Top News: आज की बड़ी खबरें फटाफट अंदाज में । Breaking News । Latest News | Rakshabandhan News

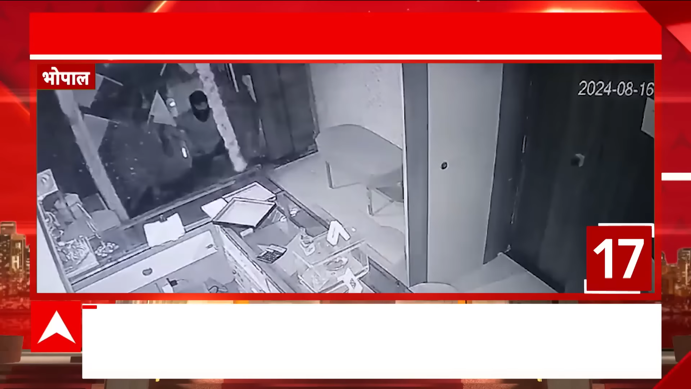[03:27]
لٹیرو نے پہلے شٹر توڑا اور پھر نیچے کے راستے سے اندر گھز گئے ویڈیو مدھپردیش کی رازدھانی بھوپال کا ہے جہاں آیودھیا نگر
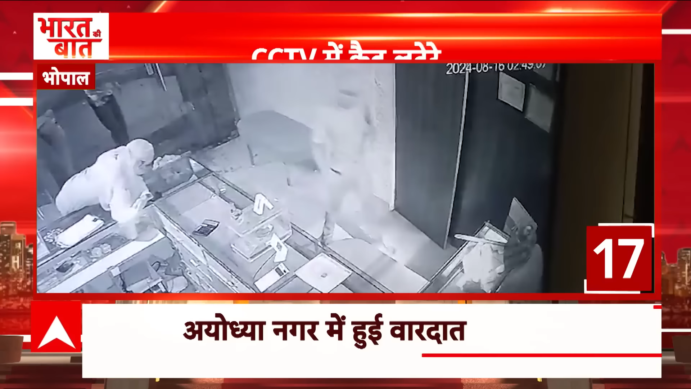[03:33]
میں جولڈی کی دکان پر تیس لاک کی لوٹ ہو گئی ویڈیو میں دیکھ رہا ہے کہ نکاب پوش
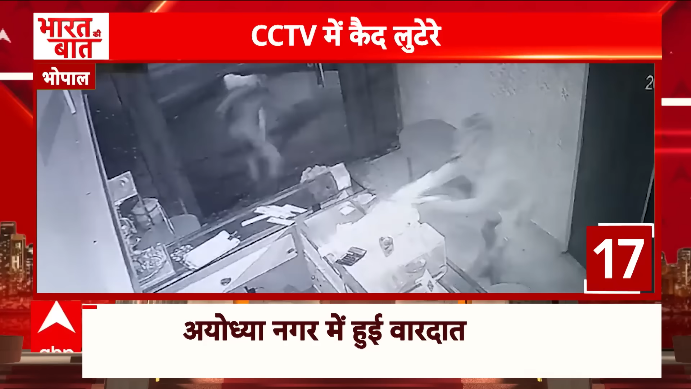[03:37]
بدماش ٹورچ لے کر اندر داکھل ہوتے ہیں اور گہنے لے کر فرار ہو جاتے ہیں بیار کے سپول میں